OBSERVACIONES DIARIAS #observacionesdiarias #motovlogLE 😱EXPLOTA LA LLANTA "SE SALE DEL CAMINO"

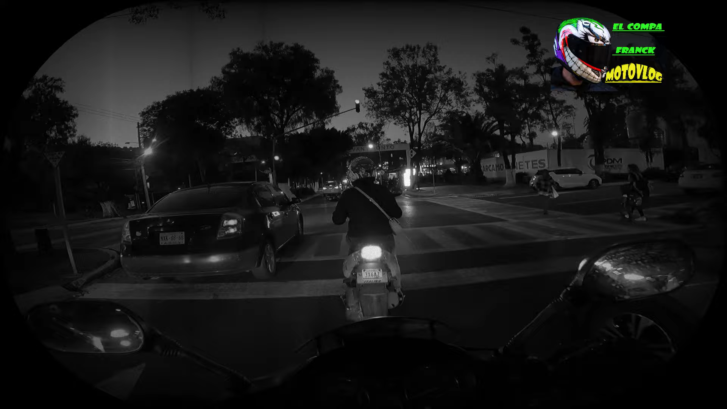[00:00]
Pásale, pues ya, ya te vi que ya estabas atravesado, bandita.
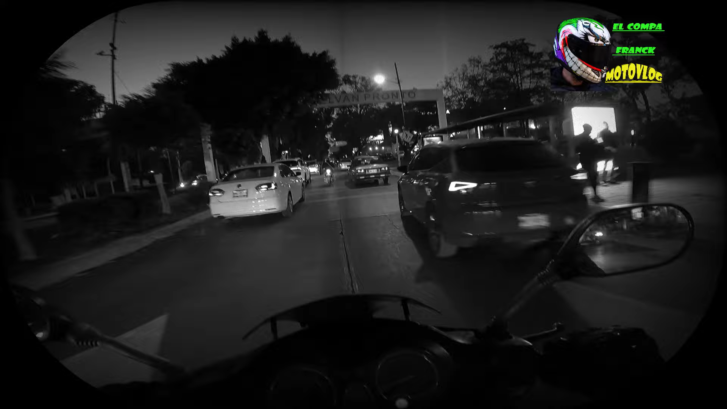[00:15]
Eso. Ya te había visto que andabas atravesado.
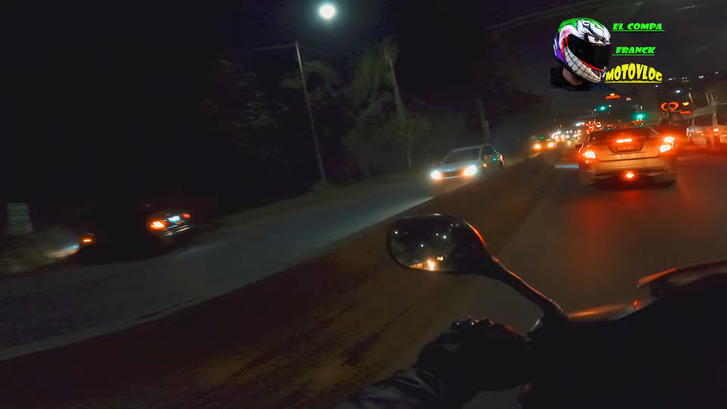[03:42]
Cabrón, ¿qué le pasó? ¿Pero qué ha pasado? Ay, mira esta pinche piedrota.
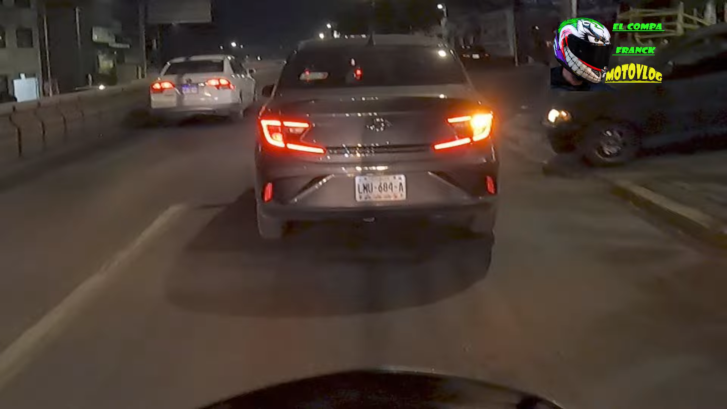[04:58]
Aguas, vale, ya venía bien encarrerado. Le quitaste la inspiración.
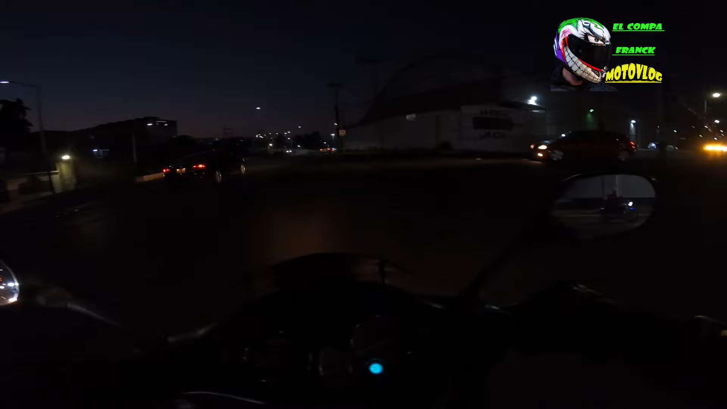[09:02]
¿Qué pasó, no manches? Ahora sí que como dirían, yo voy en la recta y tú vas allá. Creo que los dos fuimos medios güeyes.
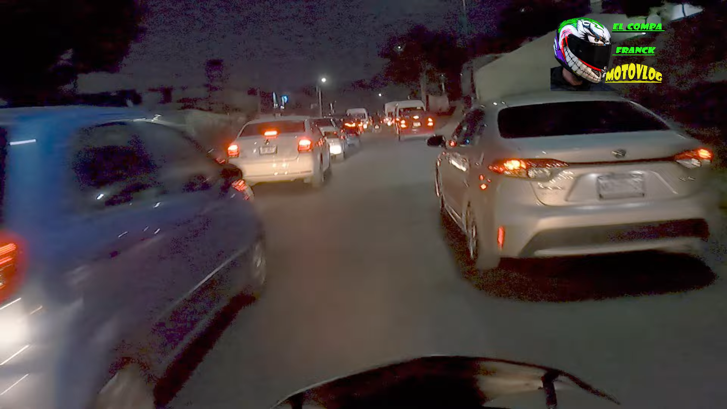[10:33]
Aguas, aguas, valedor. Iba cruzando la gente. La sentí cerca.
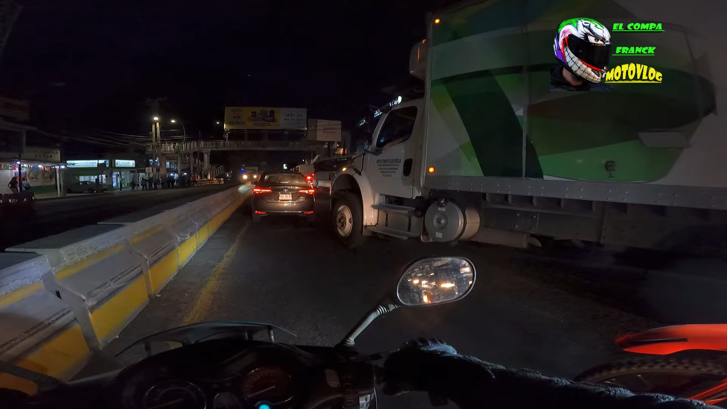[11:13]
Pásale, pásale, porque si no nos hace chicharrón ahí. Pues sí, güey, no mames. ¿No?
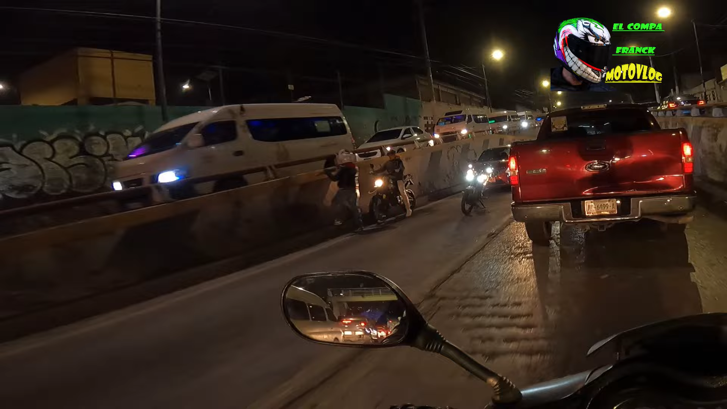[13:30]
¿Qué pasa aquí, bandita? Creo que le pegaron a la moto. Creo que sí, ¿verdad? Creo que ahí le pegaron al de la moto, bandita. Ya estaba parado, yo creo que nada más es material ahí el detalle, pues qué chido, ¿no?
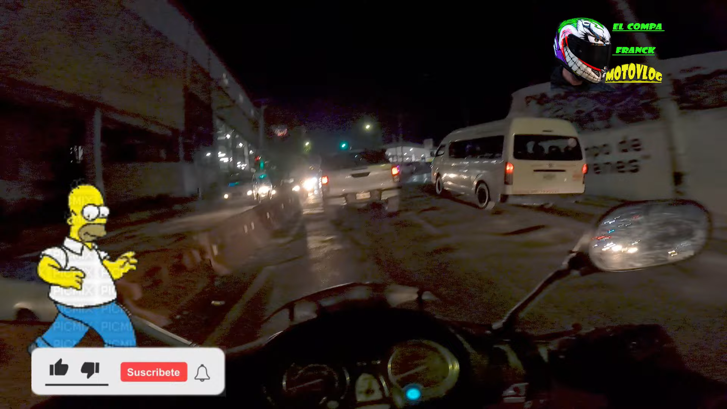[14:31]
Oye esa mamada. Oye esa mamada. Hijo de su. ¿Cómo ves eso? Se quiere cruzar cuando está en verde y luego... No manches, se la sabe, ¿eh? Se la sabe, bandita, ¿eh? No, lo peor es que se la avienta la camioneta todavía, cabrón. Hijo de su... No, tan cabrones, ¿eh? Tan cabrones. Una más de los choferes de transporte, bandita.